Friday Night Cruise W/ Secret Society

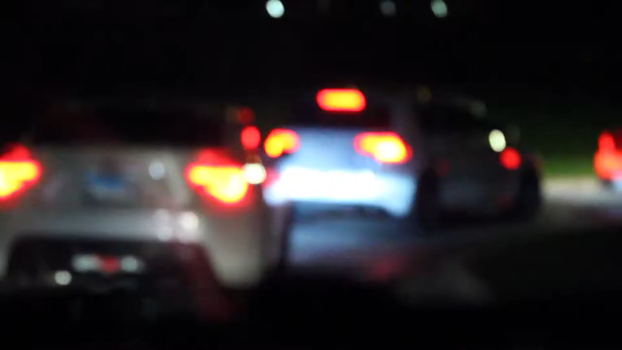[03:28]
So now I think we have to pay to get in. That's lame. There's a parking wrench right there. This looks like some Fast and the Furious shit.